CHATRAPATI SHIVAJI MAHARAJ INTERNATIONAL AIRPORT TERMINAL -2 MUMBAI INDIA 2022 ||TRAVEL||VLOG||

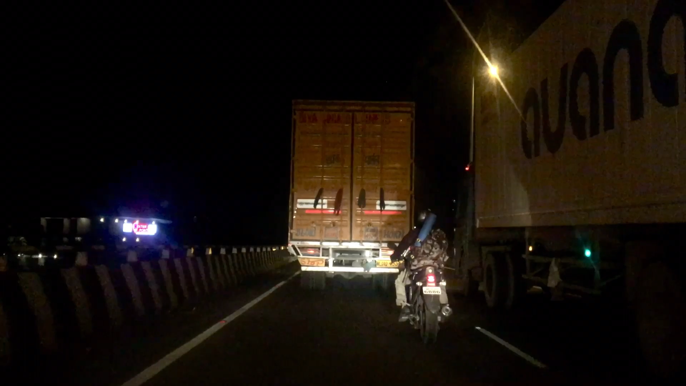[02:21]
अभी यहां से जादा ट्राफिक में हम बहुत जडी निकल जाएगे यहां से आधे
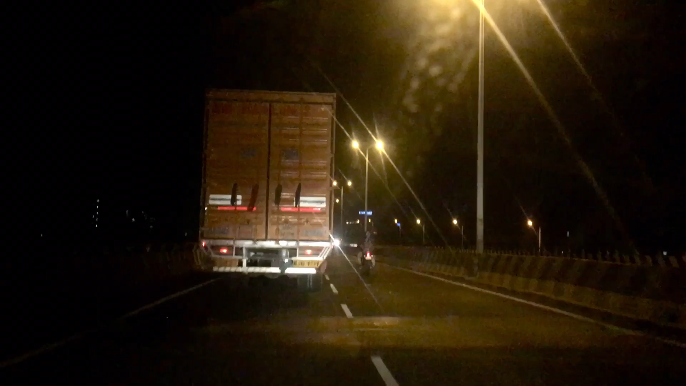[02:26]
गंटे में हम सिटी से बाहर होगे अगर अगर आप यहां से घुज़े
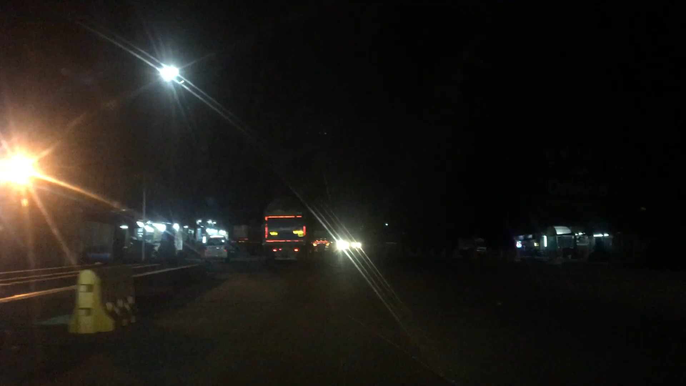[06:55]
आगे पूरा आंदेरा होने और अपको कुछ ने दिखने वाला, तो मैं वीडियो बन कर दूंगा,